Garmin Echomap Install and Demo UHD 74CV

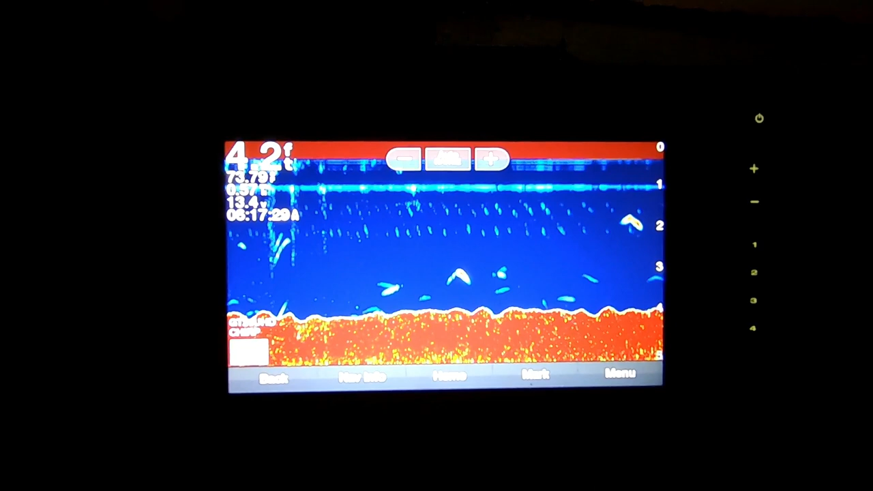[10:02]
so we got to our spot we went to the traditional fish finder screen and boy we're marking some fish so
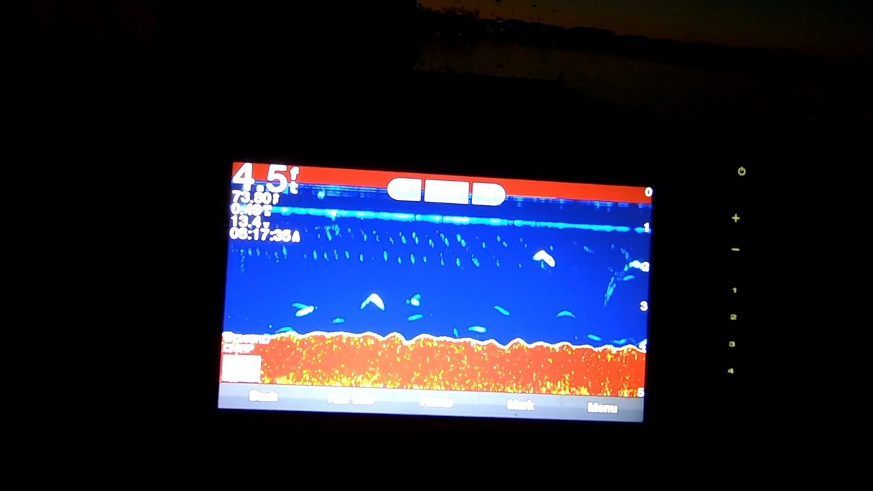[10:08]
On screen: depth 4.5 ft
let's see if we can turn these marks into a hit boy there's something big laying on the bottom right here wow
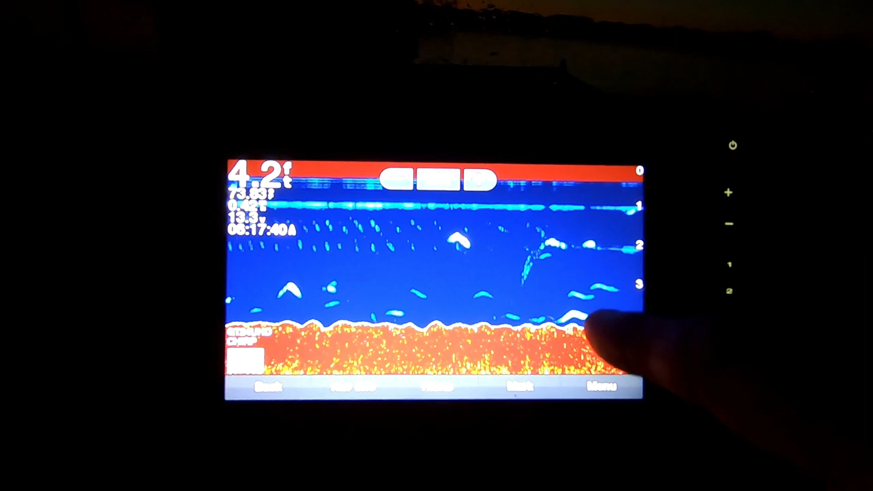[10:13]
On screen: depth 4.2 ft
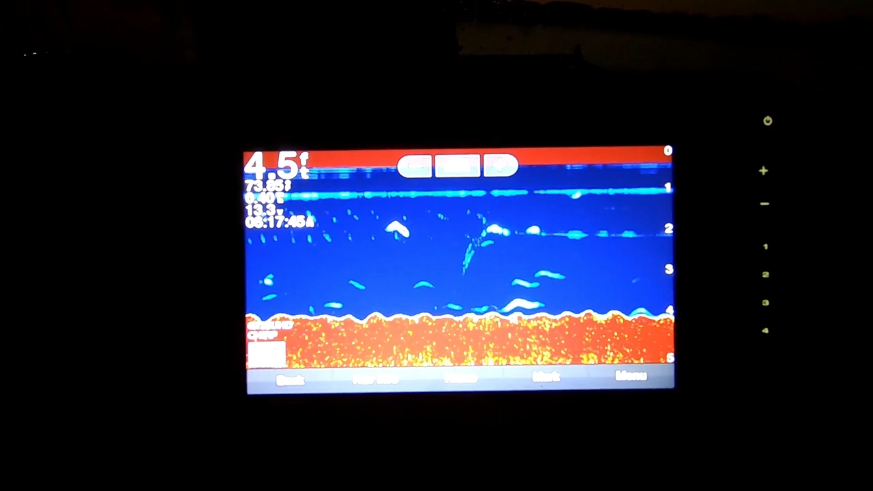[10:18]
On screen: depth 4.5 ft
so here we are on the split screen with traditional on the left and clear view on the right
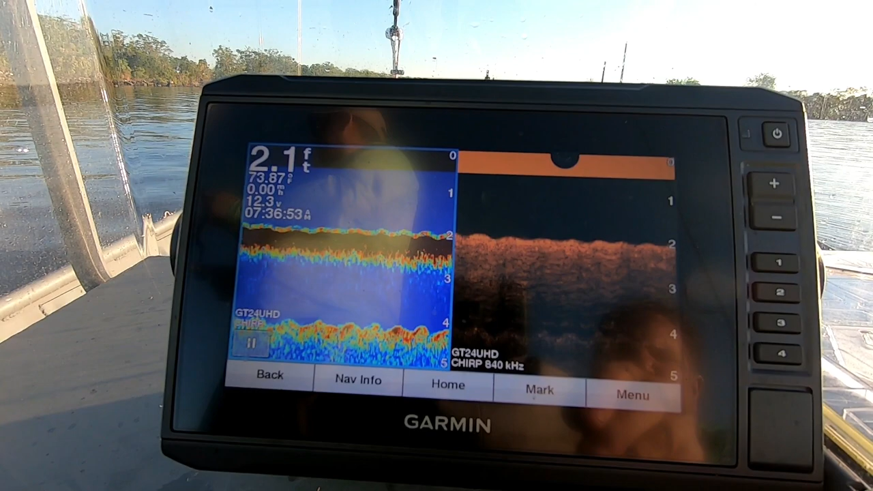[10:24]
On screen: depth 2.1 ft
kind of give you an idea of what the sonar looks like it looks like the bait all left it was in this area